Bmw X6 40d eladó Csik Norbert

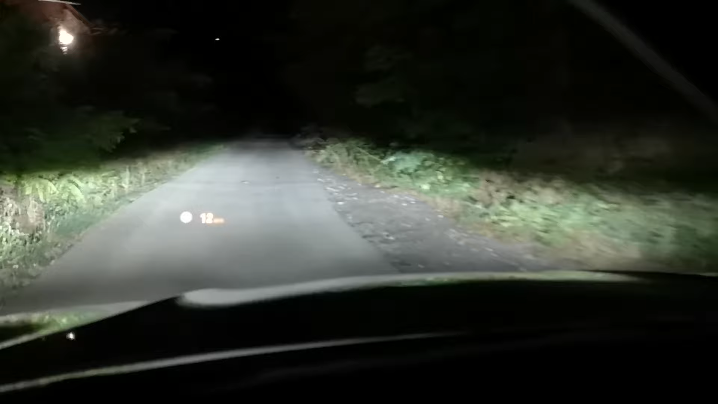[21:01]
Na hát akkor az egyik fő dolg, amire felhívnám a figyelmet. Ugye a head-up diszplayen egyértelműen lehet látni, hogy mennyivel megyünk. Most megyünk 35, 38. 35 után ő felkapcsolja a reflektort. És azért emelném ki, hogy 35 felett. Mert vannak automárkák és eltérően automodellek.
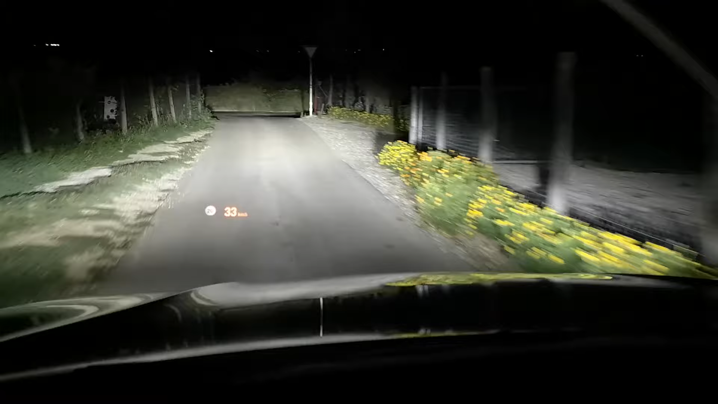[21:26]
Vagy azon belül modellek, ahol 60 vagy 70-nél kapcsolódik fel az automata reflektor.
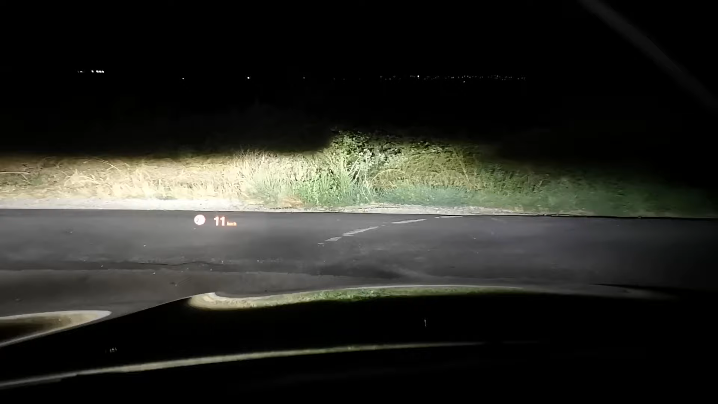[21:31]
És ez nagyon bántó, mert ha megnézzük az, hogy itt most milyen környezetben megyünk. Ez egy kivilágítatlan, nem azt mondom, hogy nagyon forgalmas út. De itt akármikor mehetnek este biciklisek. És mi az, hogy ha én 60 alatt megyek, akkor nem kapcsolódik fel a reflektor. Mindjárt már nem értük el még a 40-et és már felkapcsolódott. Ez egy nagyon fontos dolog. Mert az bosszantó is, hogy direkt megveszünk a jó lámpás autót.
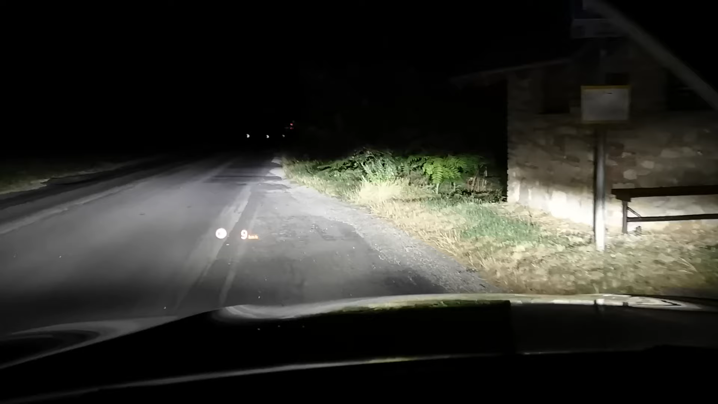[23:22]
Ennek a lámpának a működése itt van beltérben egy kamera. Egy fényérzékeny kamera. És ő nézi azt, hogy honnan érkezik a fény. Hogyha nem foglalkoztak vele eleget, nem fejlesztették ki jól, akkor például ez a tábla, már több olyan 2023 utáni autóval jöttem, ahol itt lekapcsolódott a reflektor.
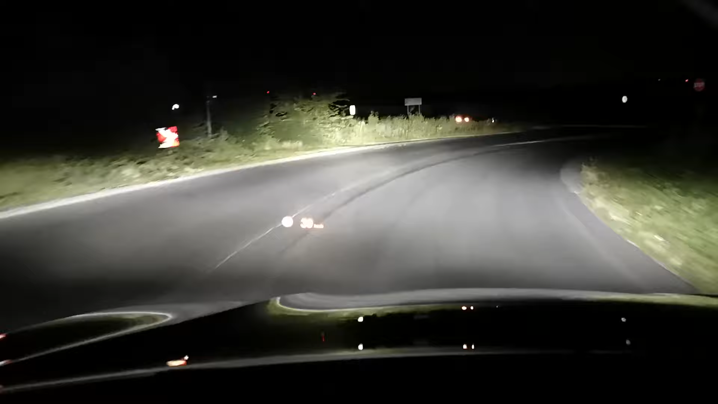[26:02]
ennek nagyon finom, nagyon jó működése van. Na itt megvárunk jobb oldalról érkezőt, és akkor beállunk mögé, és akkor megmutatom, hogy is működik a kitakarási funkciója. Na most jobb oldalról jön valaki, és akkor kikagyarodunk mögé, megvárjuk, hogy elhaladjon mellettünk.
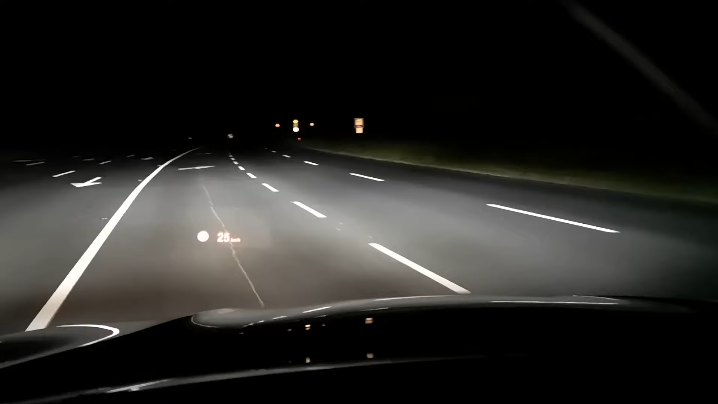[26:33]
Úgy, hogy lassan jön. És beállunk mögé, fenn az automata reflektorunk. Most szemből érkeznek, azt észleli az autónak a rendszeret.
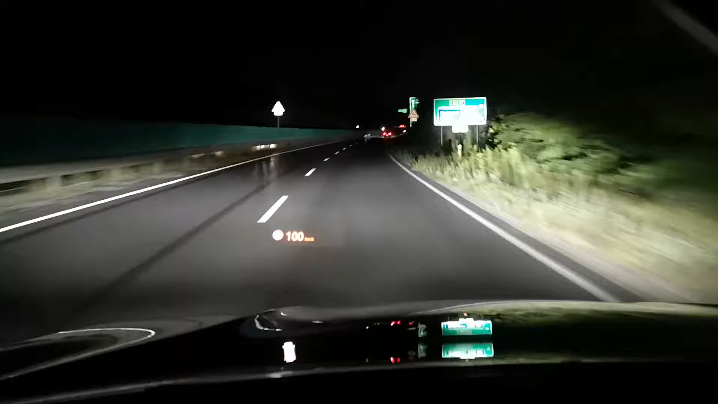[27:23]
Most újra látszik. Most megint nem világítunk rá az autóra, de lehet látni a jobb oldalt is, és bal oldalt is. Itt a zöld elválasztóan lehet látni, hogy a mi reflektorunk az végigmegy. Érdekességképpen most lekapcsolom, ennyit számít a plusz reflektor. Most visszakapcsoltam, és ugyanúgy mellette elvilágítunk. Most megint lekapcsoltam, most megint visszakapcsoltam.